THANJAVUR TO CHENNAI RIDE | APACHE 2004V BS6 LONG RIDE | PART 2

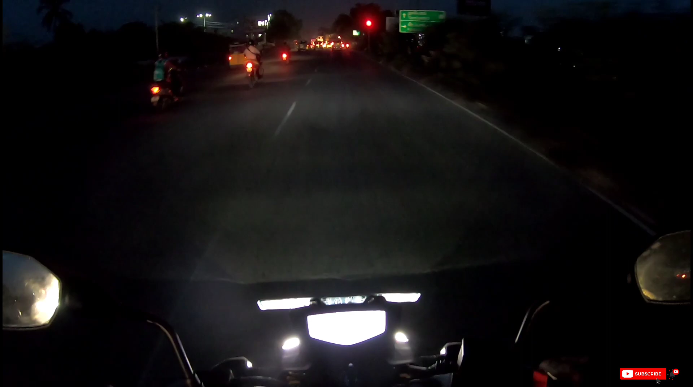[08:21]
ஸ்டார்ட் ஆயிடுச்சு டிராஃபிக் ஜாம். அதனால் ஒன்றும் பண்ண முடியாது, அது விட்ட வழி.